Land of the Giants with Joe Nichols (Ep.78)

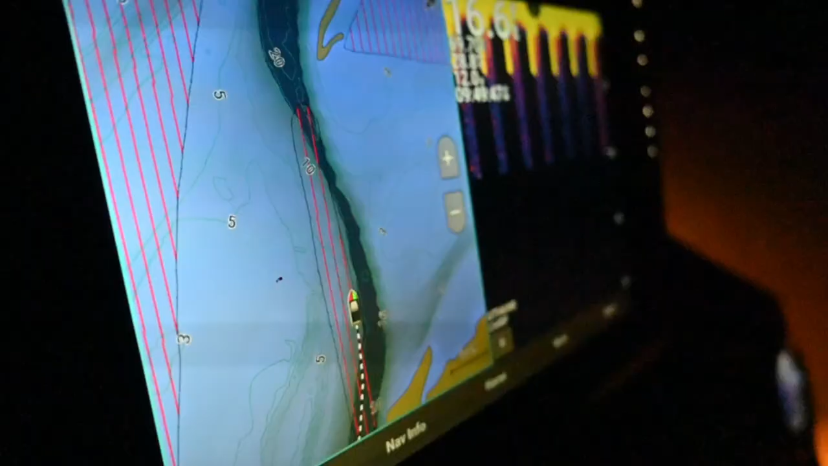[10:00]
the the amazing you know mappings right chart
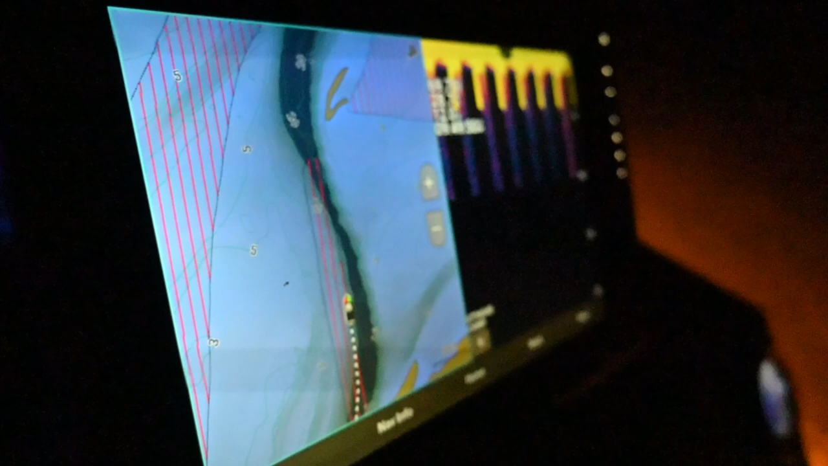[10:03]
plotters that we can follow nowadays right i can remember i was holding on to an old handheld oh my gosh yeah like a gps system type of gps system yep that
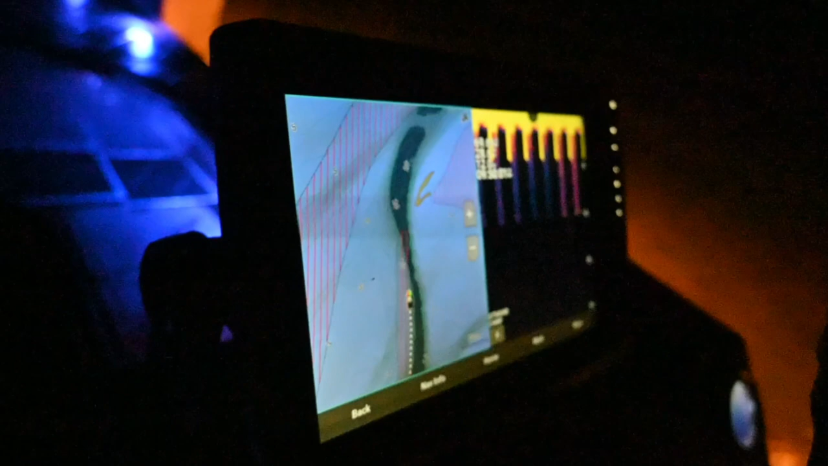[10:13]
was kind of really basic yeah you know yep and i remember i'll make okay the river starts